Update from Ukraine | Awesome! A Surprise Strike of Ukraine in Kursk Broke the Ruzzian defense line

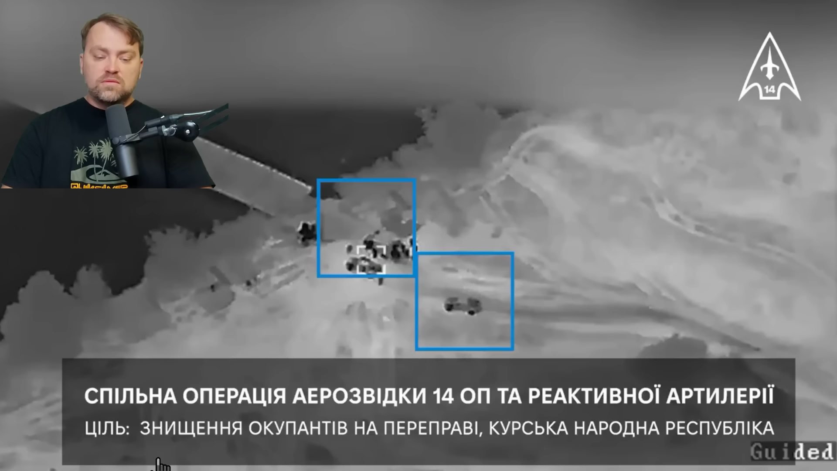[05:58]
Well, here we have it. Russia put the Pantone bridge, they have some of the vehicles and infantry.
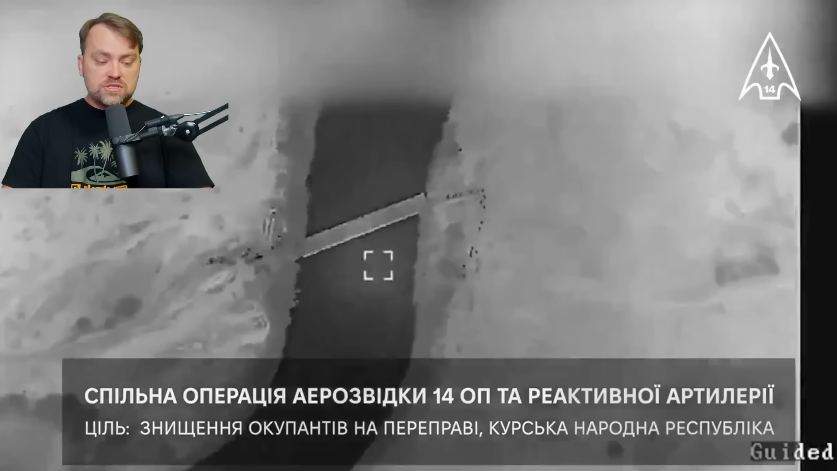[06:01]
This bridge was spotted by Ukrainian surveillance. Some of the Russian forces were already on the other shore and some tried to cross the bridge using the vehicles.
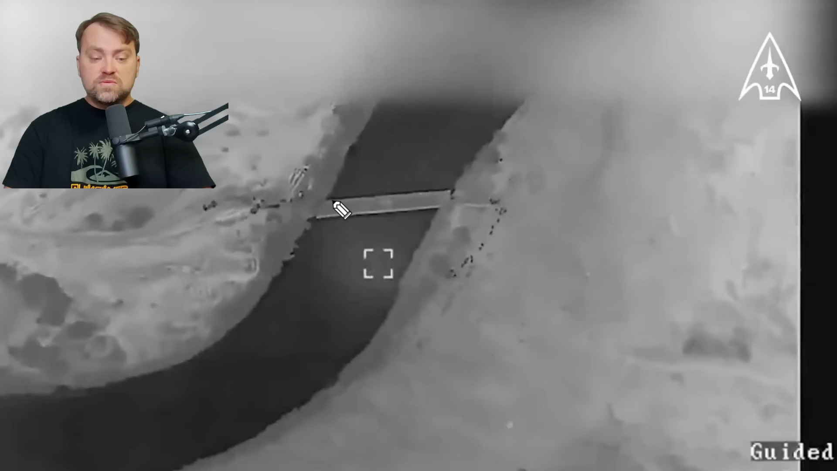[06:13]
Because Russians were in a hurry, they didn't put the bridge properly and there was the issue for the Russian forces to send their vehicles. For infantry it's not a problem, but here you can see the big displacement, so Russians tried to figure out how to get to the bridge and to get out from it safely with their vehicles and not to drown them into the river. By the time they were thinking about how to deal with the issue, you can see that Ukraine struck them with a cluster munition, probably even a takums shell.
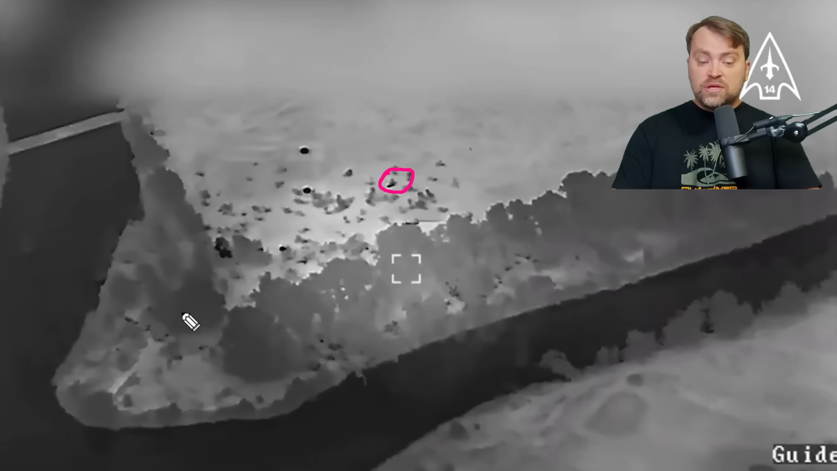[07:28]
It's kind of the big one for GMLRS standard missile for the harmony system, so I'm sure it was a takums. And later on, there was the hail full of those cluster grenades. And just to mention the Russian military airfields, this area is quite big.
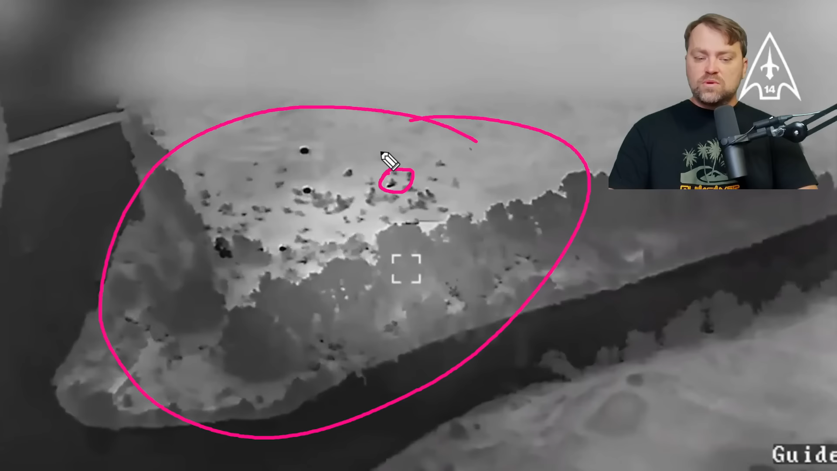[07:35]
It means that just few of those missiles may disable all of the Russian airplanes in particular airfield.